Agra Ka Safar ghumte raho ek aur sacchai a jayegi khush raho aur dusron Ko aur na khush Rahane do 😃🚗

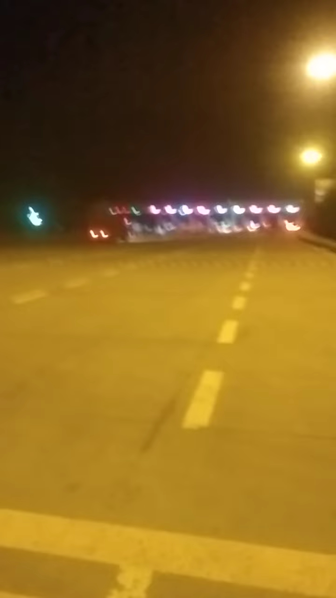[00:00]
ये दिल्ली जाने में हदोली टोल प्लाजा पड़ता है, और कुछ लोग जैसे भूल जाते हैं तो वापस यू टर्न के लिए यहाँ से रास्ता रहती है,